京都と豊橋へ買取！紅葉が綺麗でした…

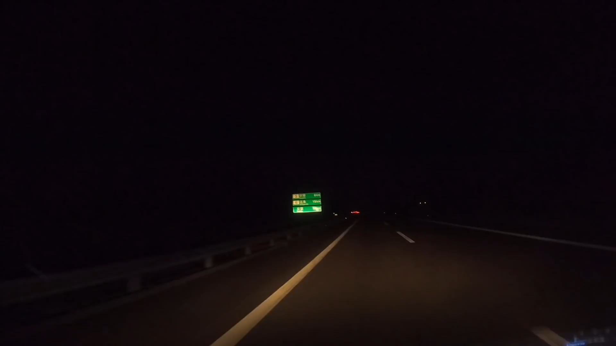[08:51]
湖南です湖南しがらきはいえーあとはもうあのホテルに着くまでえーもう走るだけですねそんなにも距離えー京都にたどり着きでございますはいうんなかなか街だから明るいねここ右に行くと京都駅ですね京都駅周辺のホテルっぽいな